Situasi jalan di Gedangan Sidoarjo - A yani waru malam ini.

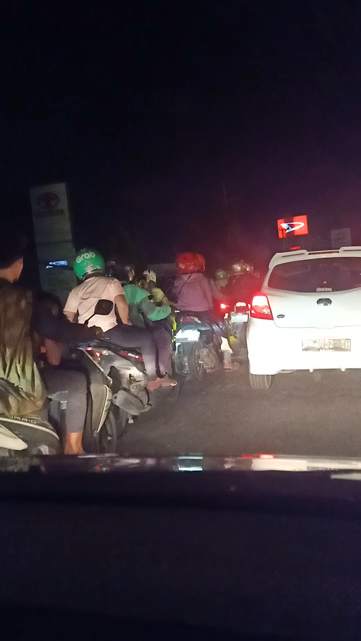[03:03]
Jalannya ini di depan Dile Toyota dan Deaxu ini Sudah dicor ya teman-teman Jalannya dan di jalan cor Dan ditinggikan
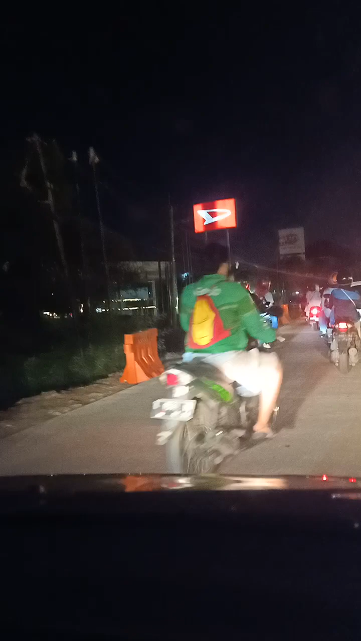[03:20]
Nah setelah dicor Jalan dicor ini
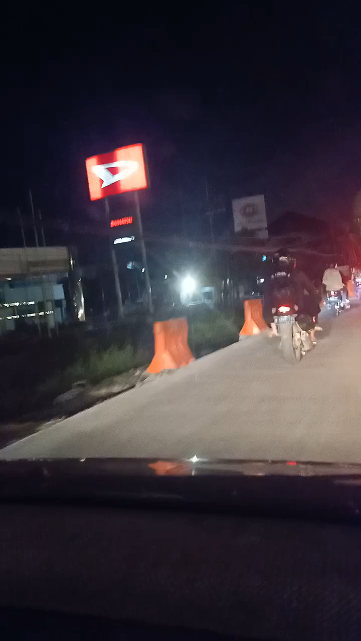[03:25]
Sudah tidak pada lagi Karena padahnya tadi di
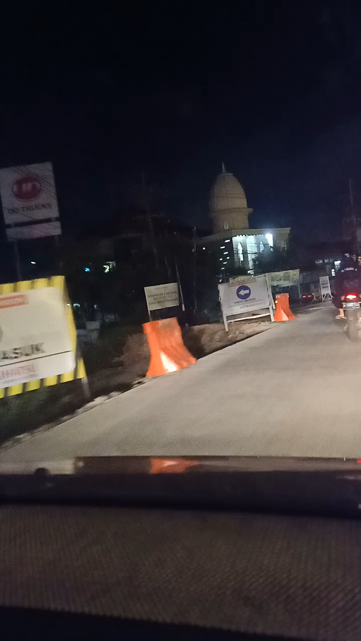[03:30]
persimpangan Yang dari Jalan Juanda Yang mau belok ke Bundaran Aloha Ini putar balik Yang menjadikan lebih majat Karena simpulnya disitu
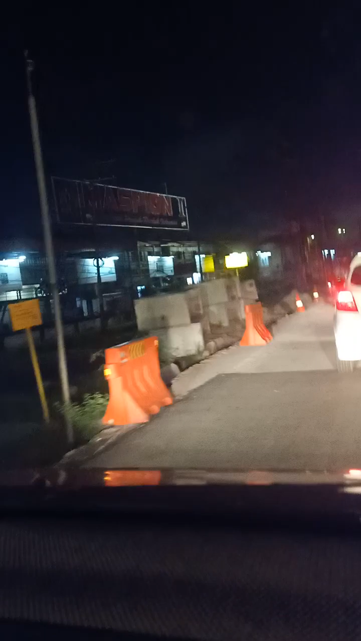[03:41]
Karena itulah Salah satunya dibuatkan Flyover mudah-mudahan flyovernya Cepat segera selesai teman-teman Dan ini sudah lenggang lagi
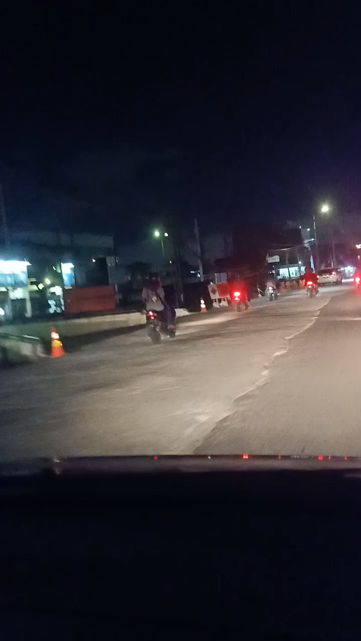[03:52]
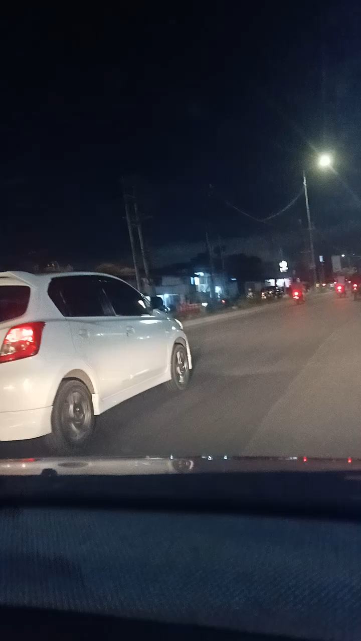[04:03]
Nah itu jalannya yang di sebelah kiri kita itu ada dua Setelah dua
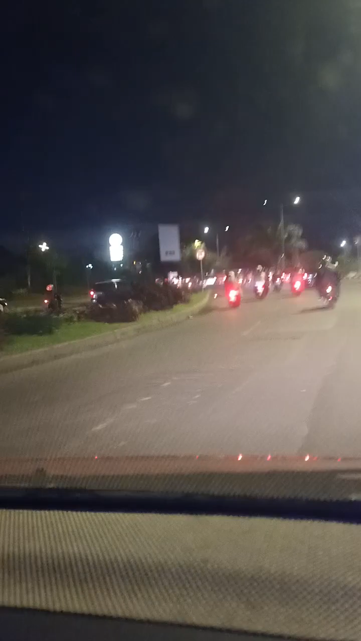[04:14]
Sekarang kita di jalan ayah ini Warus Warjo Burger King